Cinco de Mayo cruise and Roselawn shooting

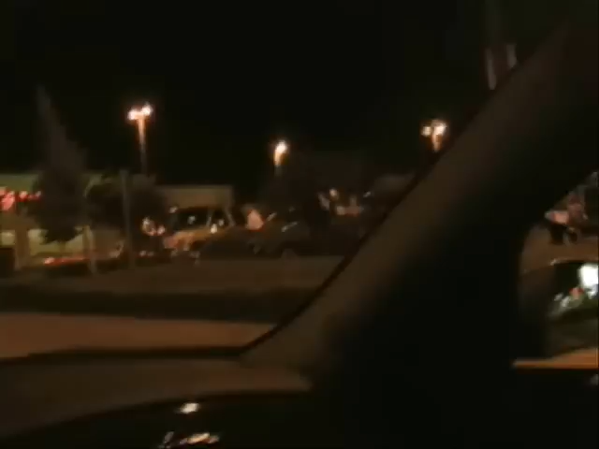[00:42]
Throughout the night, officers were kept busy keeping parking lots clear, such as the Sonic Drive-In on McHenry,
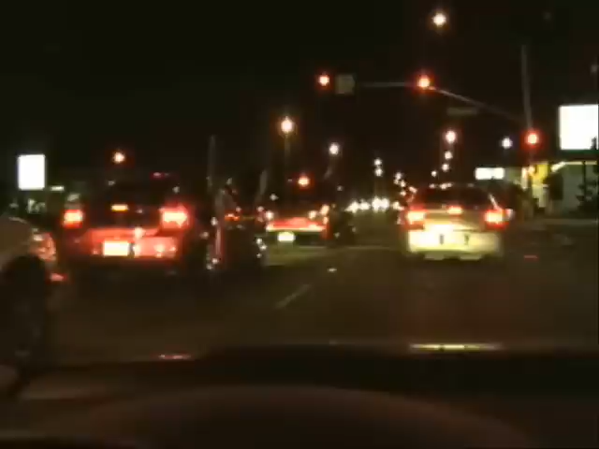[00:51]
the Walgreens near McHenry and Roseburg, and even parking lots out of the city jurisdiction near McHenry and Kiernan.